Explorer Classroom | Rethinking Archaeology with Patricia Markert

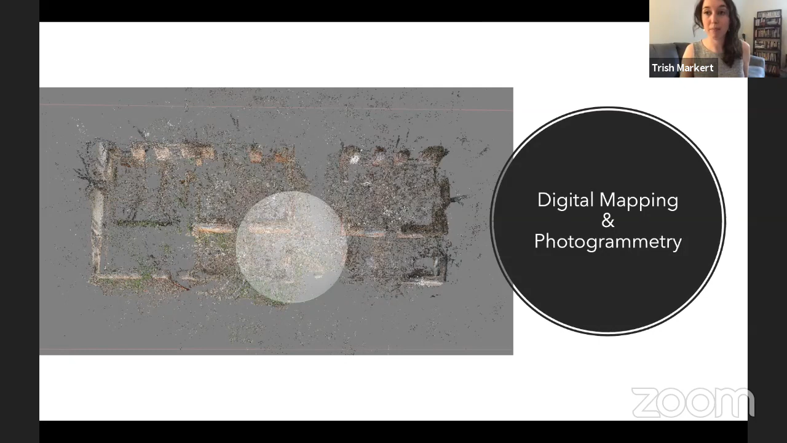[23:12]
But we also used a process called photogrammetry, which is increasingly popular in archeology. And it allows us to create 3D models, just using thousands of photographs and a program called Agisoft Metashape. It used to be Photoscan. So this is just an example of some of what turned up for us as we did this. I would walk around the structure and take thousands of pictures, my arms in the air, and then I would crouch down. It was a workout. But it turned out really well. And so you can see here one of our structures and then the actual 3D. This is a dense point cloud. So it's millions of points that are colored to look like the the building. And I can then add a photo mesh over that.